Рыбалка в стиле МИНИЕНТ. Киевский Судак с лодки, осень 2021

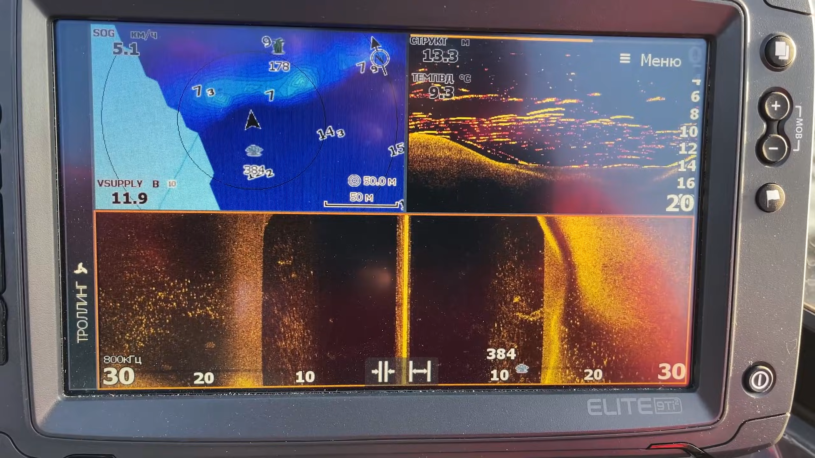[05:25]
On screen: water 9.3°C, speed 5.1 km/h
вот, посмотрите, сколько бели, просто тьма.
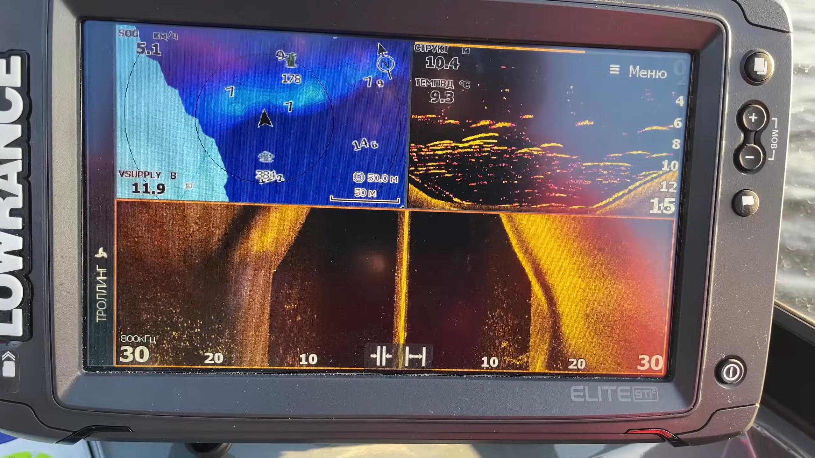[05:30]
On screen: water 9.3°C, speed 5.1 km/h
Вот мы сейчас хотим встать конкретно по краю, вот.
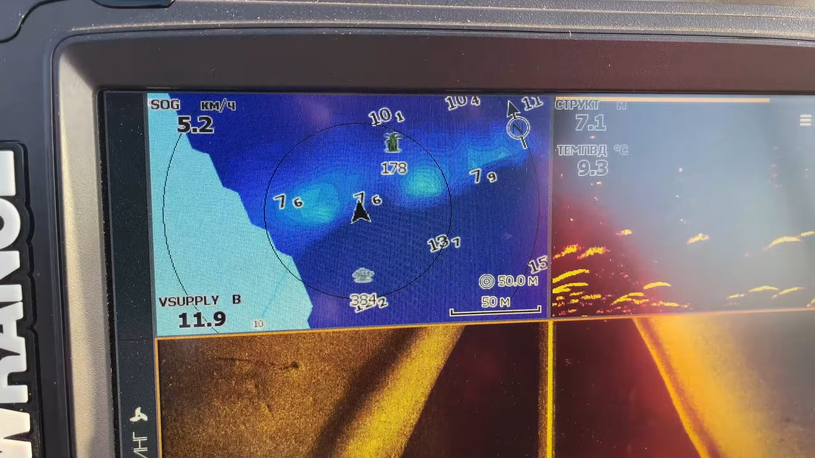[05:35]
On screen: water 9.3°C, speed 5.2 km/h
У нас прорисовывают сейчас Genesis, Genesis Life, то есть он нам отрисовывает карту глубин,
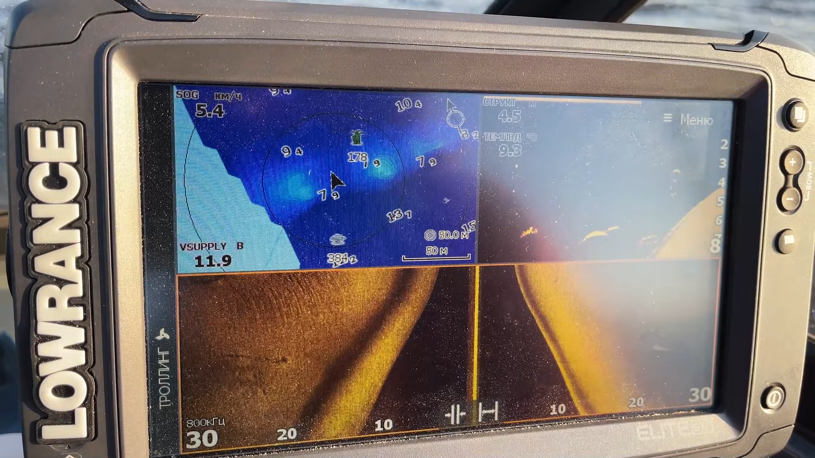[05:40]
то есть мы сможем спокойно себе сейчас нарисовать все пупки, свалы, перепады,
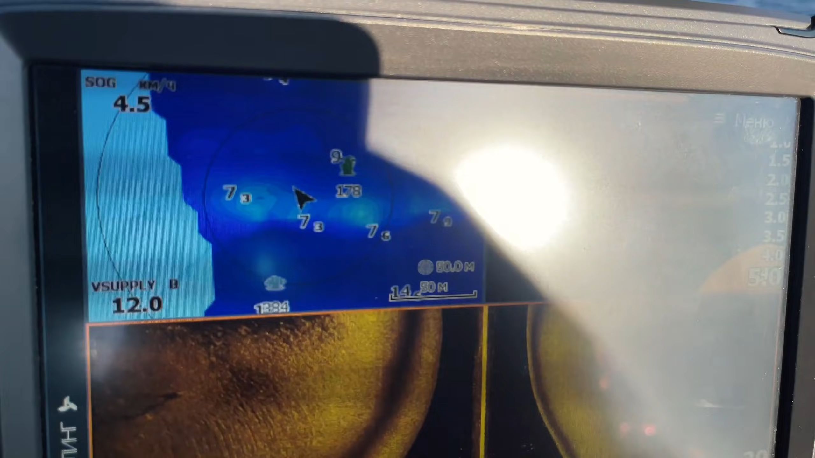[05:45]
и четко будем видеть, где мы становимся, именно по карте.
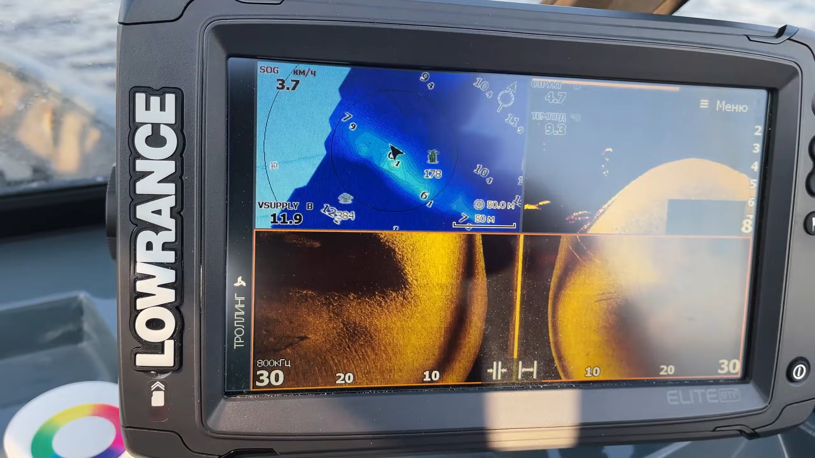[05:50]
On screen: speed 3.7 km/h
То есть для начала мы найдем скопление рыбы, вот, и отрисуем вокруг рыбы рельеф. Ну, и по рельефу уже будем вставать. То есть я думаю, что у нас будет сегодня два приема, как обычно. Это заброс с глубокого места на купок какой-то, либо на подъем. И второй облов, это наоборот, с более мелкой части будем бросать в глубокую.
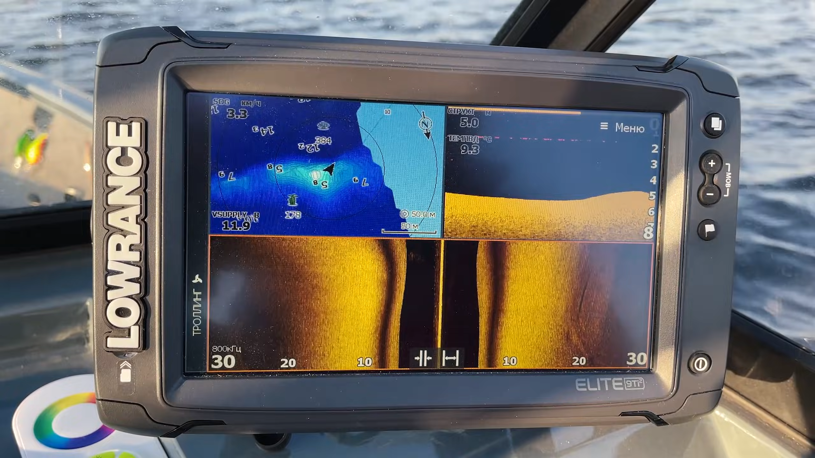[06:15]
То есть будем, как бы, с бровок стаскивать, ну, посмотрим, поможет ли данная тактика.
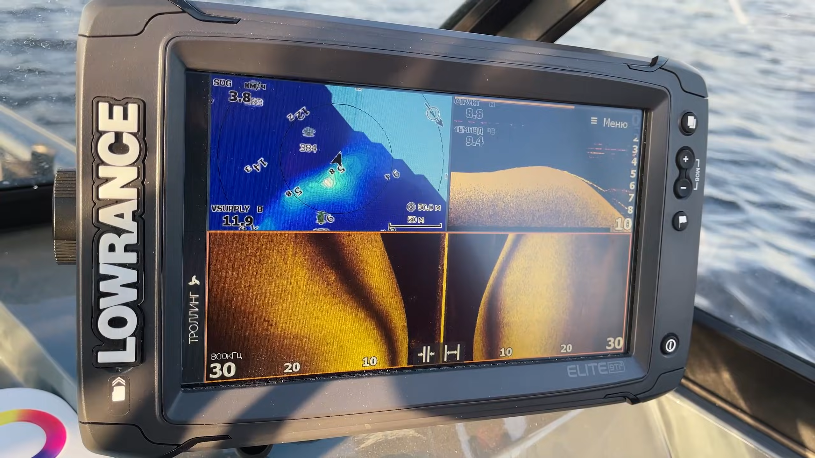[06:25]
On screen: speed 3.8 km/h
Заходим в ямку, она забита вся беленькая. Да, вот смотрите, сейчас мы заходим в яму, да, вот, Боля подсказывает, и вот начинается сразу же белая рыба.
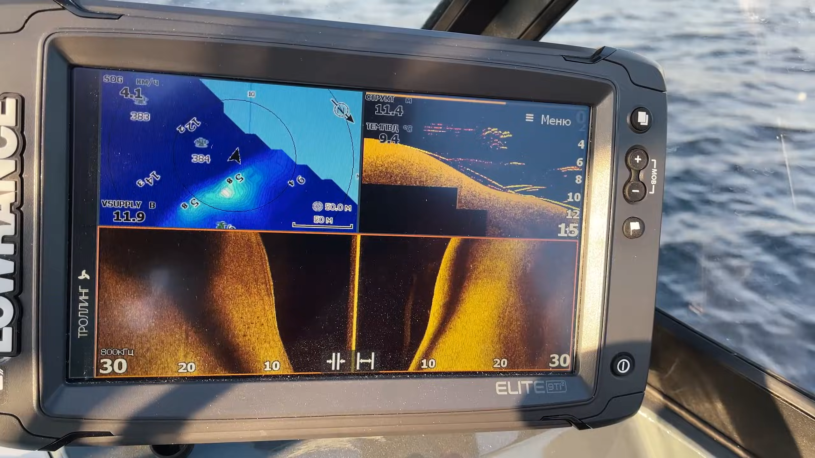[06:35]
On screen: water 9.4°C, speed 4.1 km/h
То, что вы видите сейчас вот в даунскане полоски, это либо рыба в движении,
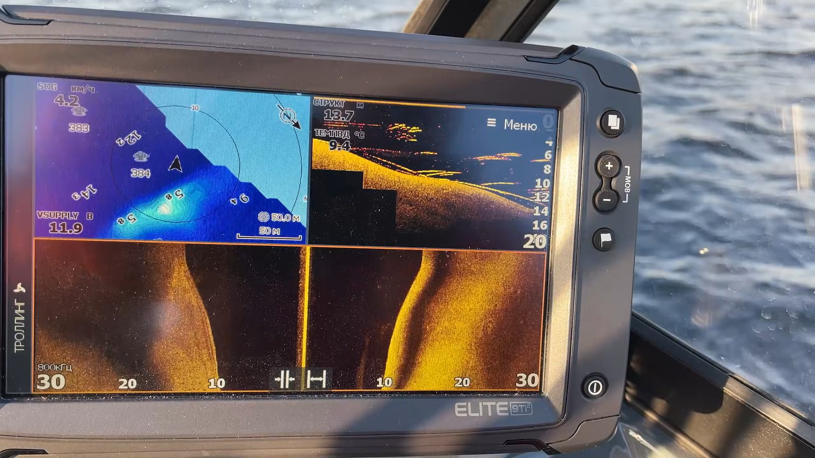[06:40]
On screen: speed 4.2 km/h
либо Боля просто немножко с поворота заходит, ее немного, как бы, размазывает. И вот пошла, смотрите, в даунскане, видите, в правом луче начинается крупная бель и вот мелкая. Ну, сейчас будем с-под нее и пробовать ловить. Вот сейчас мы заходим в яму, и при поводу Genesis'а надо, кстати, Боди настроить по литру. На моем приборе уже настроено. Лучше по два. Что?
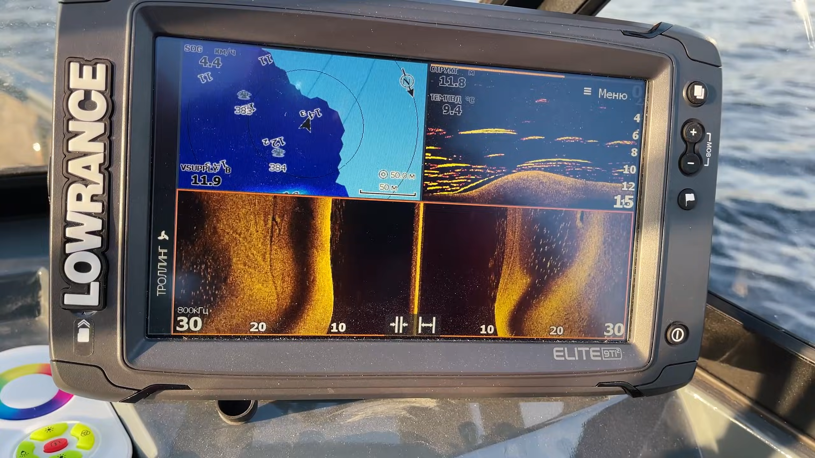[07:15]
Лучше по два. А, по литру, да, повыше по два литра, Боля подсказывает, вот, чтобы более подробно глубины отображались. Но картинка, как вы видите, по рыбе очень и очень интересная.